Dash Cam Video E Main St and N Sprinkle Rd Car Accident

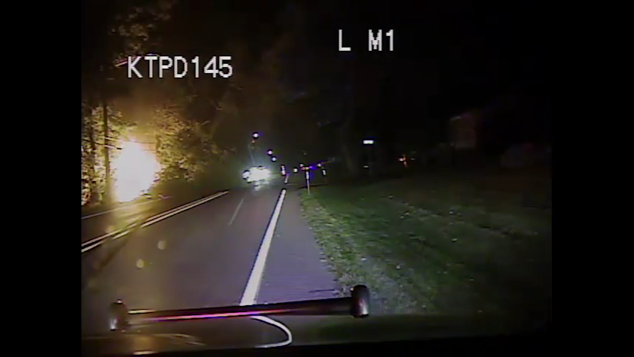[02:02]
need a fire department. Yeah, Township, it looks like it crashed into a tree here. Hey, there's a lot of power lines. Clear on it. I've blocked traffic down here.